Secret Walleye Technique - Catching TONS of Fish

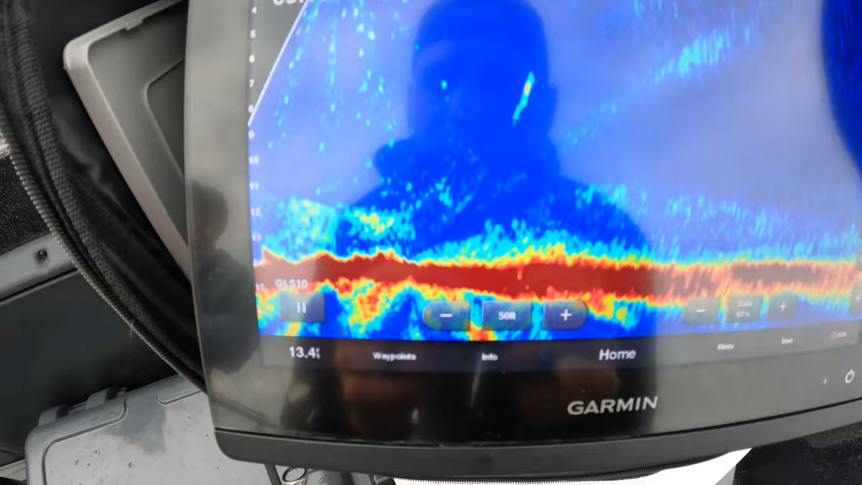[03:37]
and two fish swimming after it. Here we go.
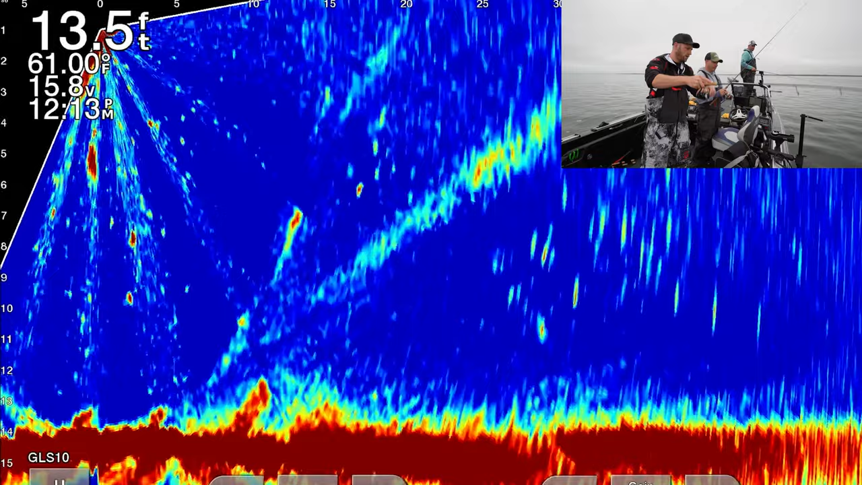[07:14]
On screen: depth 13.5 ft, water 61.00°F
That one's on a live scope too. It's a walleye. It's a nice one. Nice. Straight down? Straight down.
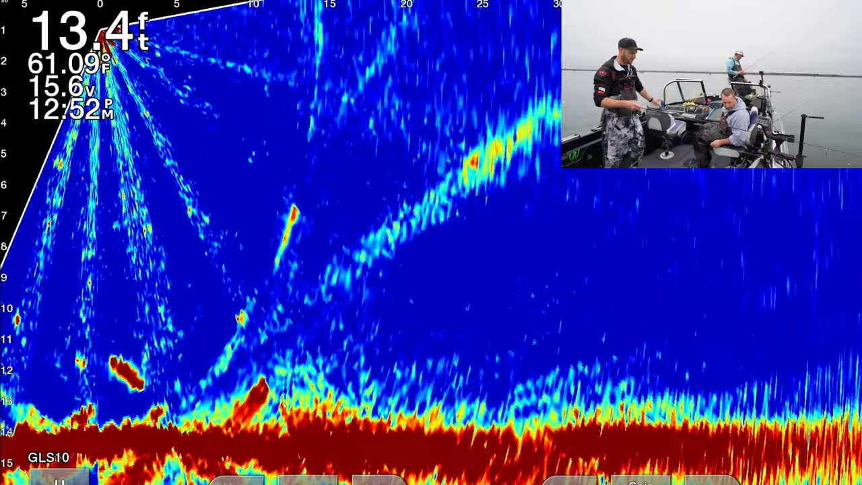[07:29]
On screen: depth 13.4 ft, water 61.09°F
That's, get it. Yep. Get it. There you go. There you go.
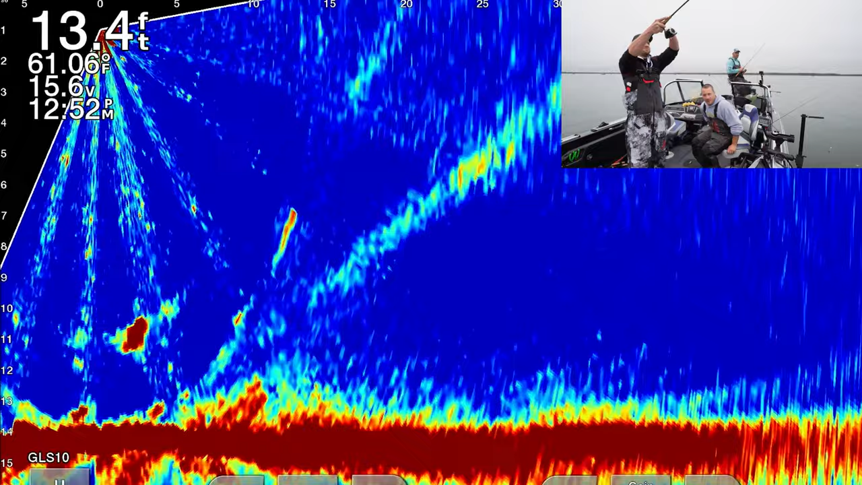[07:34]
On screen: depth 13.4 ft, water 61.06°F
Oh, that's boy. That's a big one. That's a big fish. Oh my word.
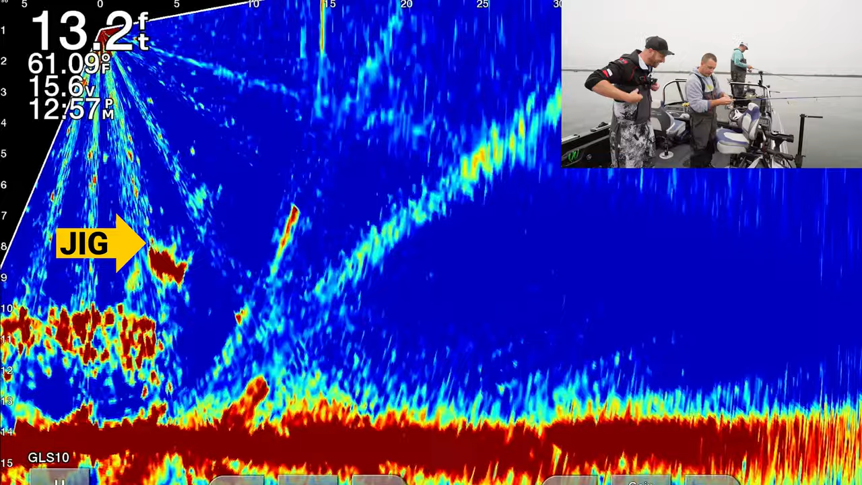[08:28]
On screen: depth 13.2 ft, water 61.09°F
You're right there, aren't you? Oh, yeah. Yep. He's vertical. Vertical. Wait.
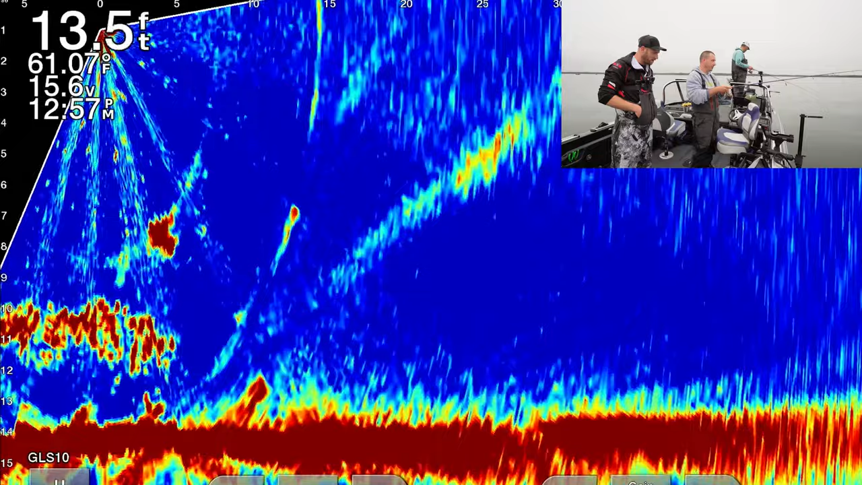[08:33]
On screen: depth 13.5 ft, water 61.07°F
Let him get it. Oh. No.
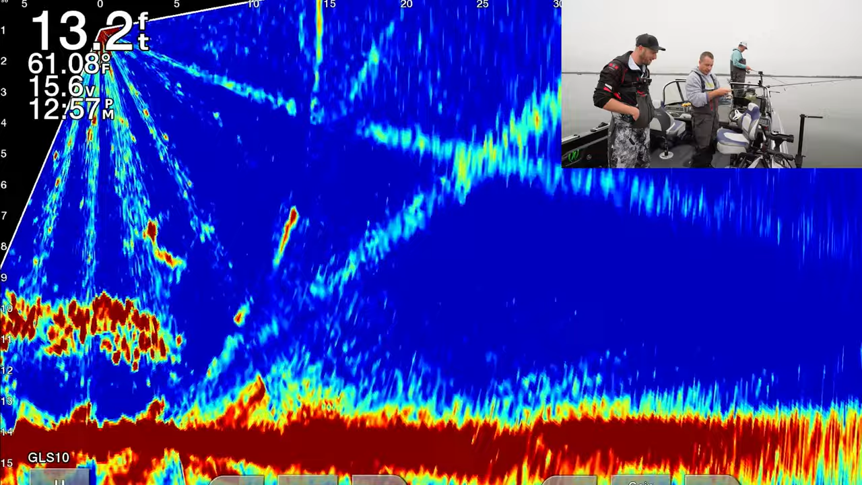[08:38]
On screen: depth 13.2 ft, water 61.08°F
Back on it.
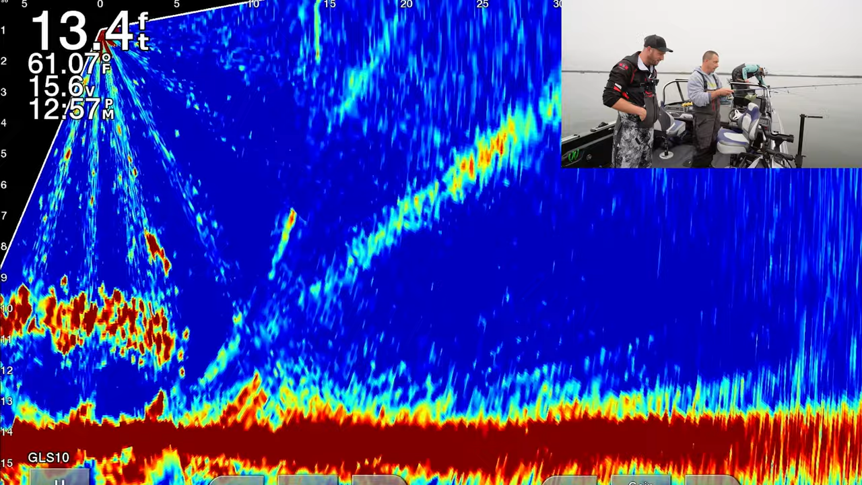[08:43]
On screen: depth 13.4 ft, water 61.07°F
Yep. Remember, you see his body just swimming. Oh my God. Look at that. Oh. He's got to eat it. We're going to need that net.
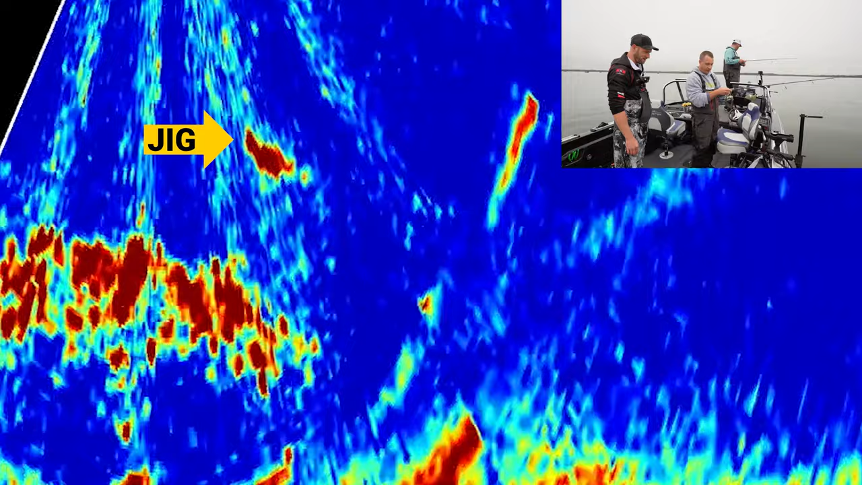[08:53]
Oh, he just took it.
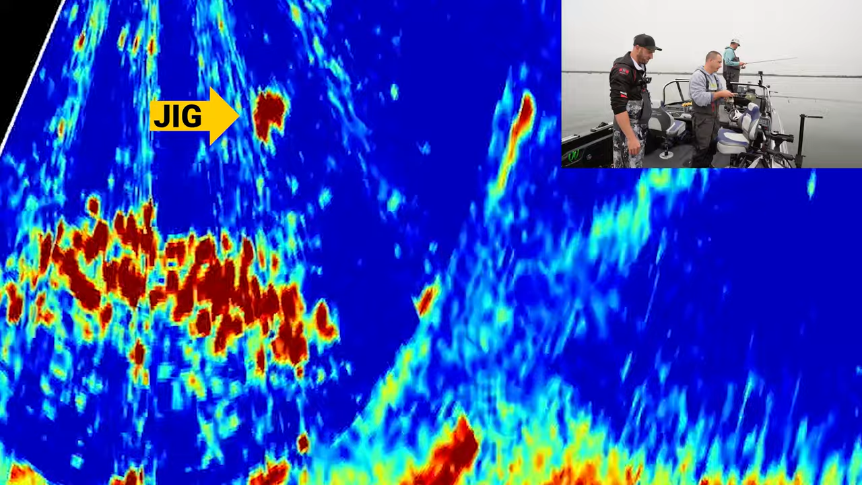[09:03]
That's a big one. Yes. That is a pig. That is awesome.
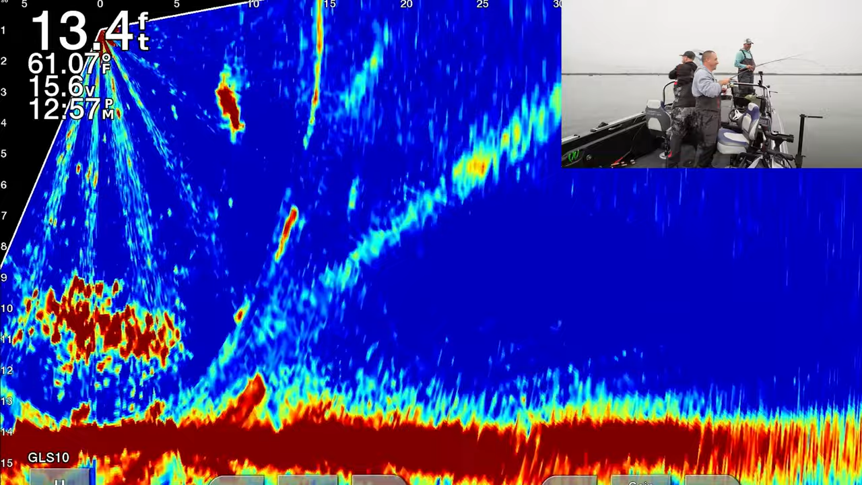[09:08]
On screen: depth 13.4 ft, water 61.07°F
That is so cool.
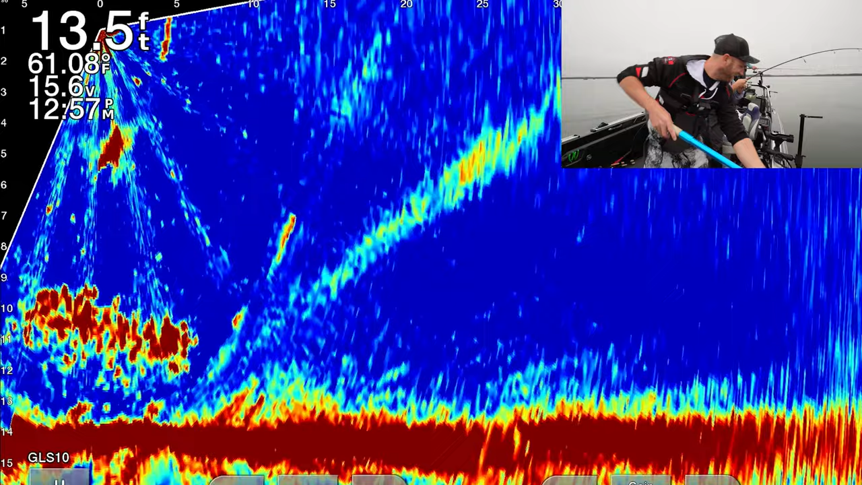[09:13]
On screen: depth 13.5 ft, water 61.08°F
Oh, he's digging. Oh, it's a bruiser.